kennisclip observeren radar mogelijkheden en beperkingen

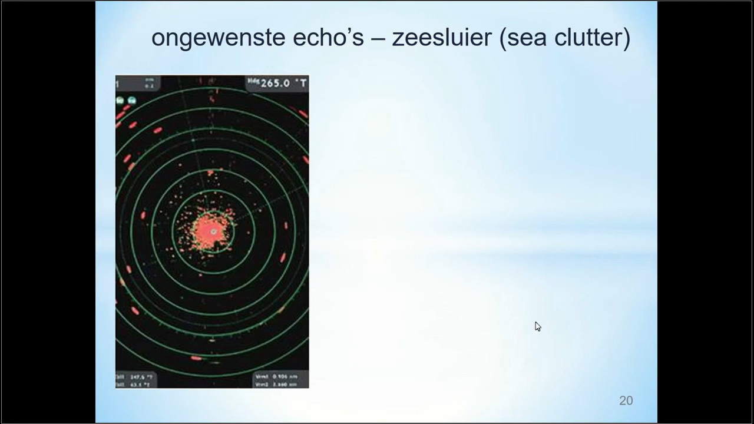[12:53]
Zeesluier bevindt zich op het radarscherm vooral rondom de positie van het eigen schip. De echo van een schip die zich in het gebied van zeesluier bevindt is moeilijk of zelfs niet te detecteren voor de operate. De afstand tot waar de zeesluier te zien zal zijn hangt af van een aantal factoren. Hoe groter de golfhoogte hoe verder de zeesluier zich over het scherm uitstrekt. De richting van de zeehulven speelt ook een rol. Aan loefzijde, de zijde waar de wind vandaan komt, strekt de zeesluier zich verder uit dan aan leizijde.
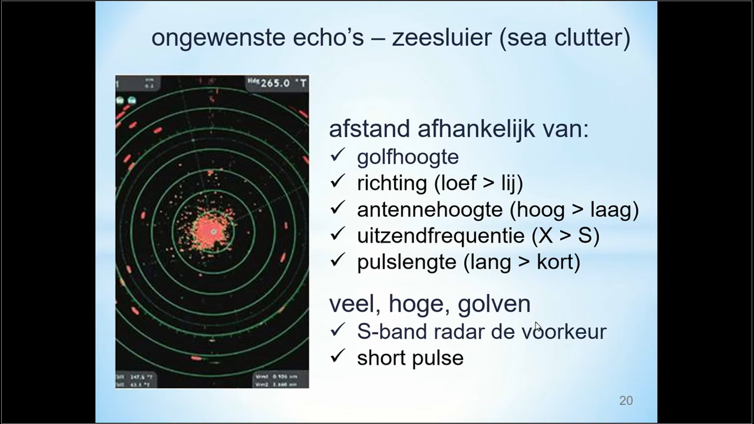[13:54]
Tot slot zal bij een lange puls de afstand tot waarop zeesluier op het scherm te zien is groter zijn dan bij een korte puls. Bovenstaande betekent dat vooral bij grote golfhoogte betere s-bandraden gebruikt kan worden dan de x-bandraden. De tweede conclusie is dat in deze omstandigheden beter geen langere puls geselecteerd kan worden.
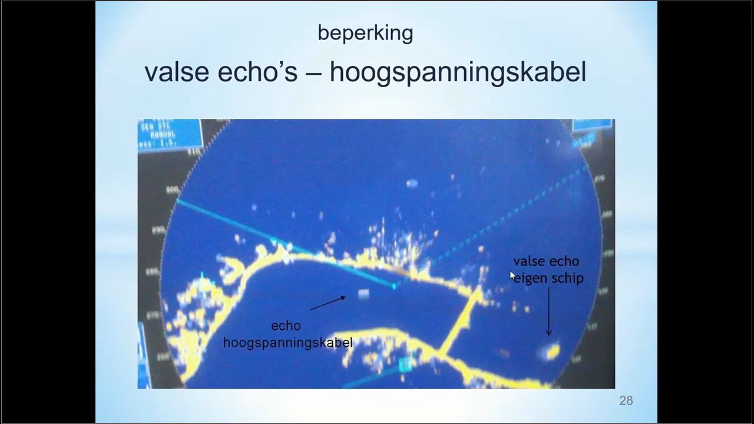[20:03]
Ook is op dit radarbeeld de valse echo van het eigen schip te zien die ontstaat door reflectie op de brug. En hierbij eindigt deze kennisklip overradar. In deze kennisklip is uitgegaan op de mogelijkheden en de redelijk vele beperkingen van radar.